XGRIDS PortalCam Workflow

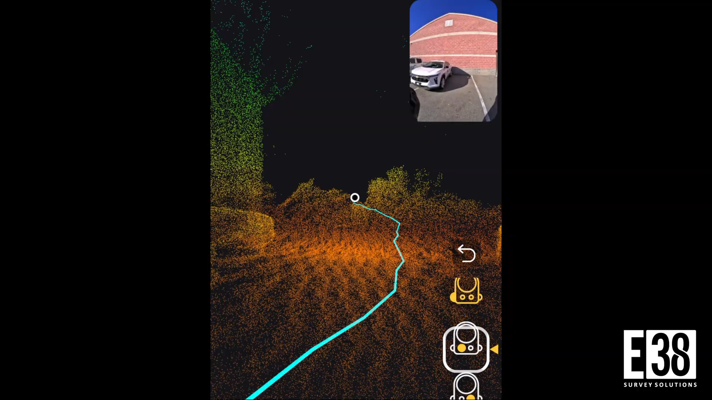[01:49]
As you scan, you can switch views on the fly and determine whether you want the camera view or LiDAR point cloud view as the most prominent preview,
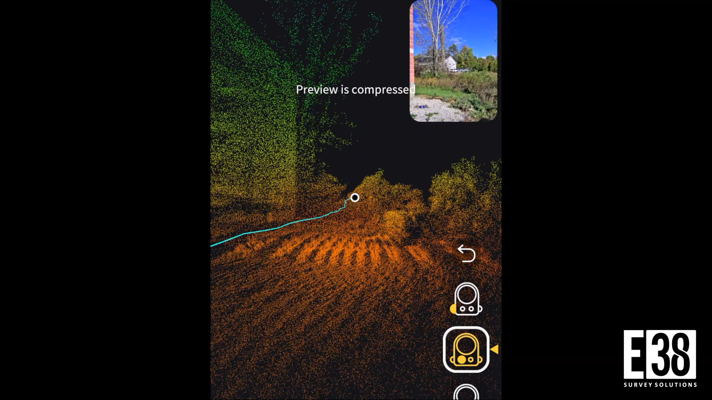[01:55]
as well as the option to select which camera you are previewing to ensure you're capturing the imagery you're looking to recreate in your 3D GS.
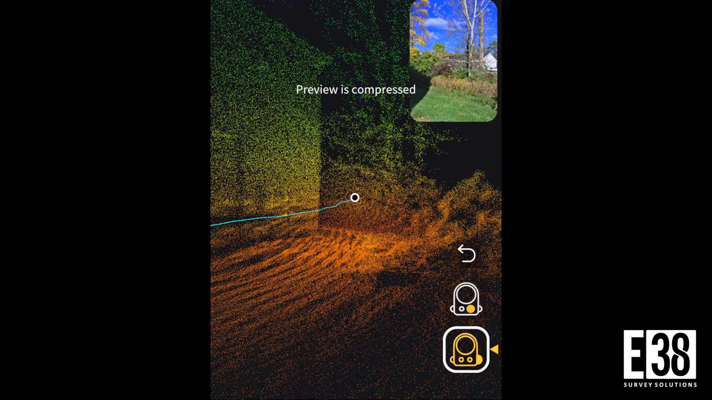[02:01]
Scanning recommendations outside of speed will align with the other XGrid scanners,